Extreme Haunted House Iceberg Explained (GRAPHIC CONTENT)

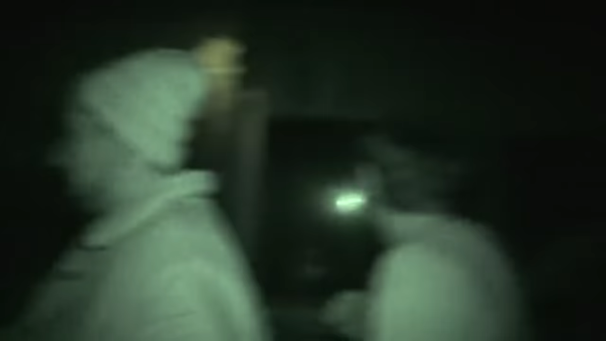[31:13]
they will somehow be right in front of you, screaming their head off. That's basically what you can expect from most of this attraction.
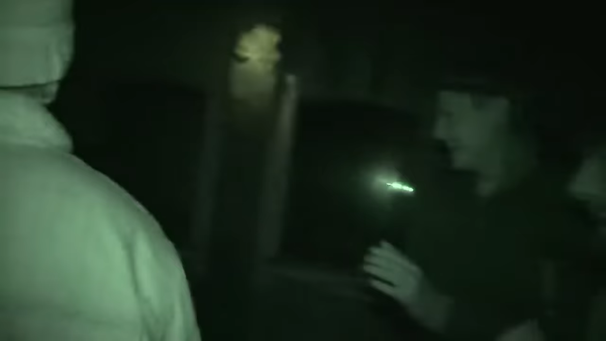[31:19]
The actors just get right in your face, begin touching you, and don't really do much else besides that throughout the entire thing.
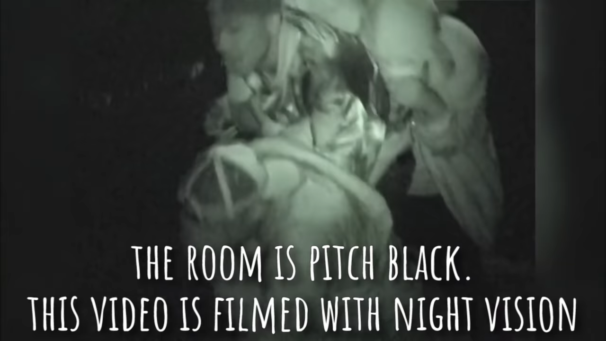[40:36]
If you aren't afraid of the dark or the unknown, then this attraction won't really do much for you.
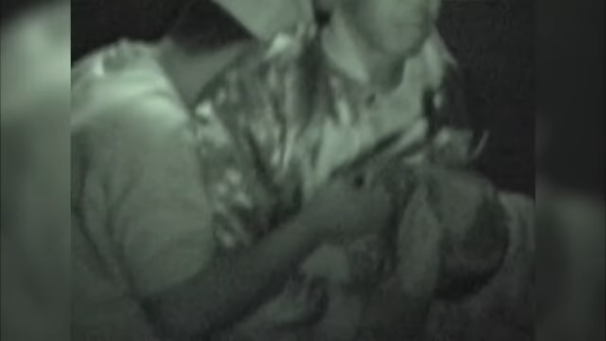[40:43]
You are better off going to a typical jump scare style haunt. Another big factor is the actors themselves.
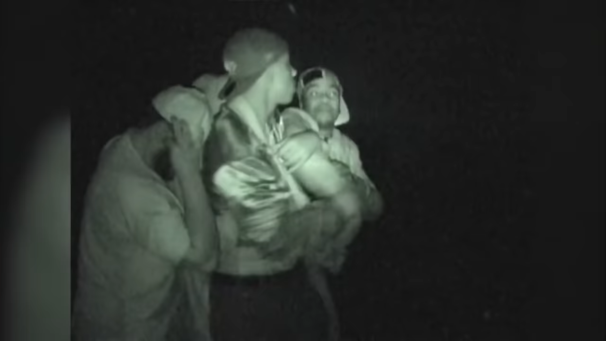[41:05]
this is an intense attraction that plays off of your fear of the dark pretty darn well.
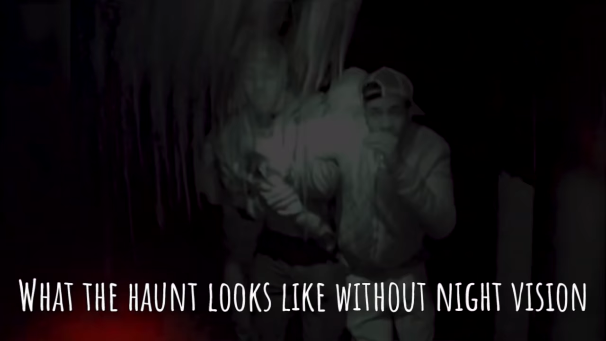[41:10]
I will say that the later entries down on the list do a much better job of scaring you with darkness, but this is still a fun attraction that is fairly cheap for what you get to experience.